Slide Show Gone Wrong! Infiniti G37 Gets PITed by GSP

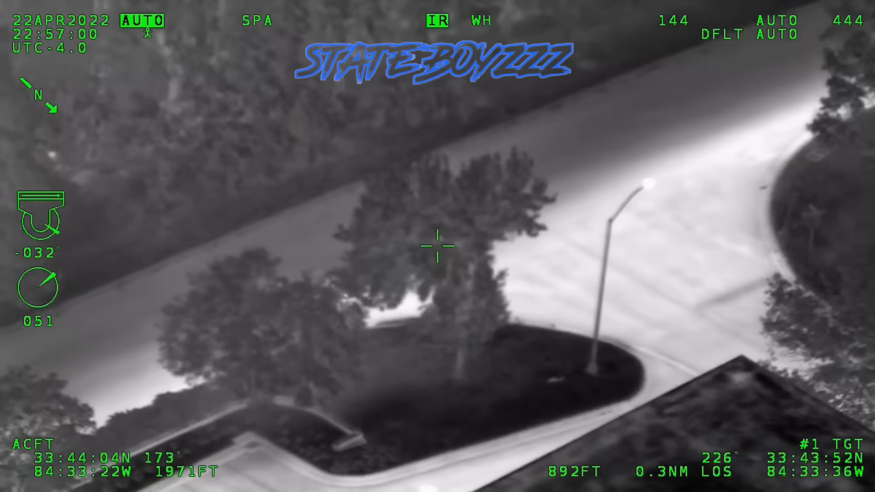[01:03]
It seems like a two-door BMW maybe. Just crossed over Westfield going westbound on Boulder Ridge.
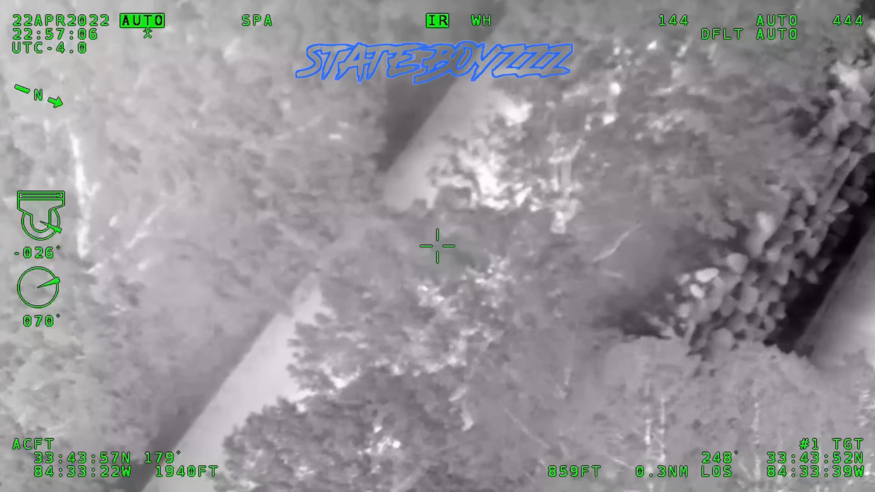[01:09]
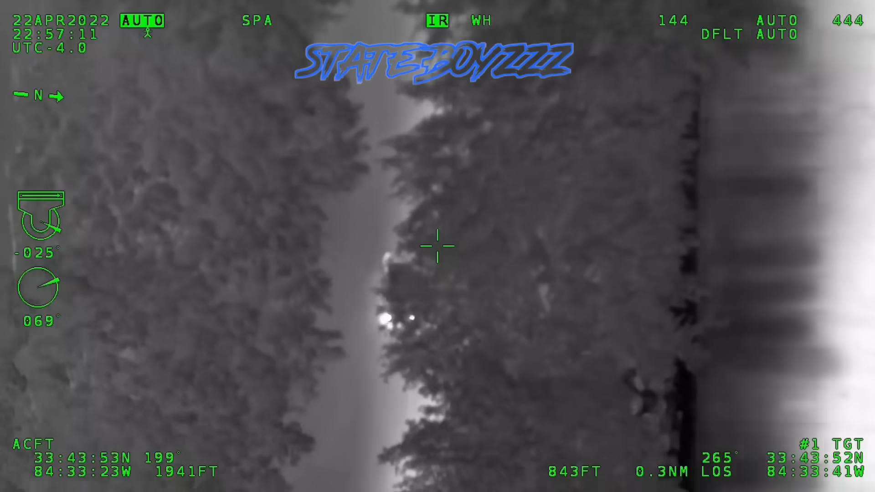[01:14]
Good evening, can you wait for me, by the way, about a south unit? Okay, he's still westbound on Boulder Ridge from Westfield. You're requesting Agasol?
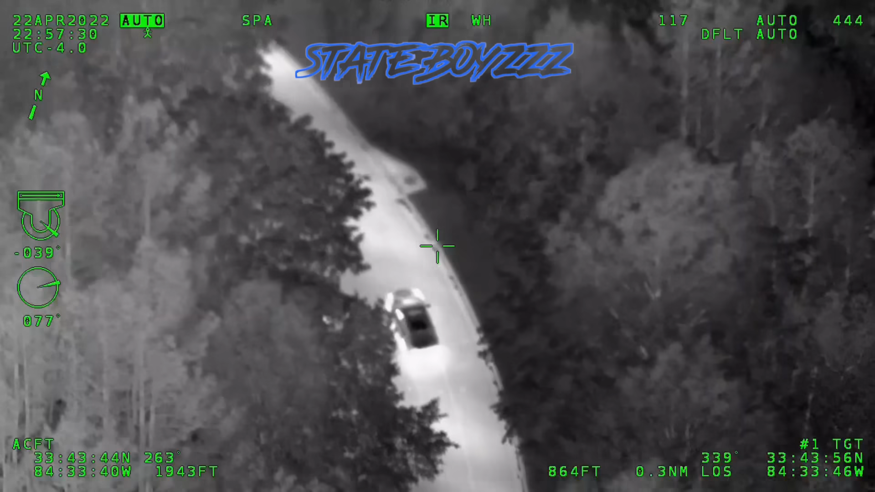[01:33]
Alright, still kind of slow rolling westbound on Boulder Ridge.
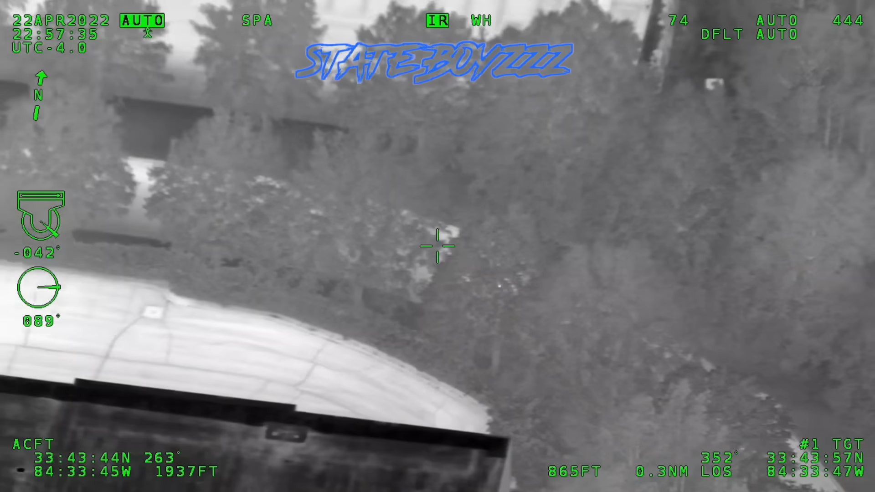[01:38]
1309, I have a... In 420 Thomas Beale Boulevard, two female fighting.
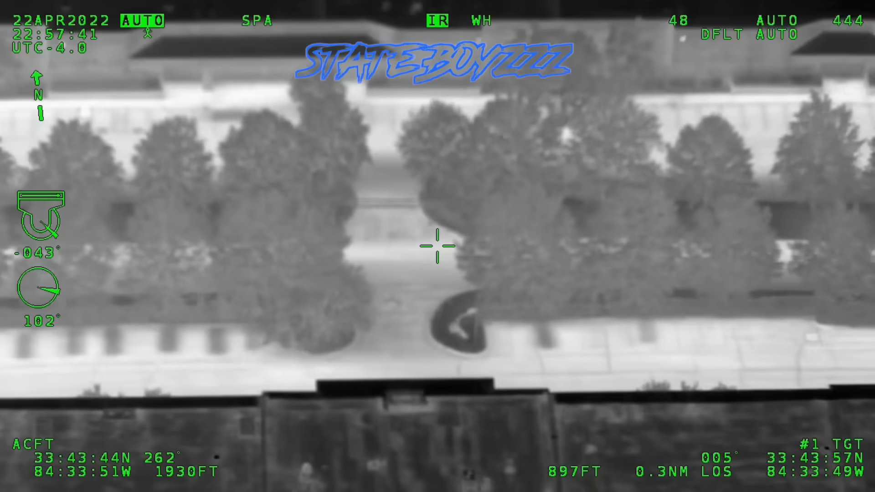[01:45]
Okay, he's making a... Go to TAC 1.
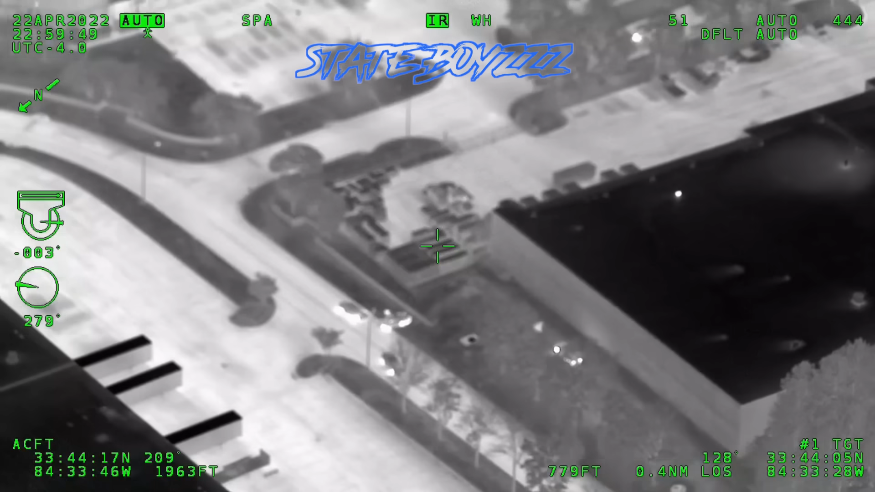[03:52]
And we're going to be at the intersection of Wadley and West Park. I don't have numbers, but it's going to be right at the intersection. That unit, you can make a left on the West Park, you'll see.
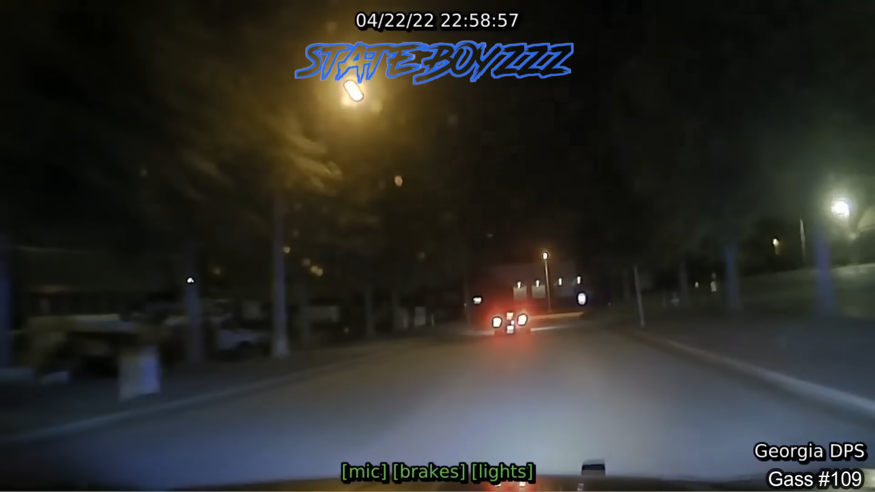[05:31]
driver is running. Cooper's behind him. He's going to be running behind.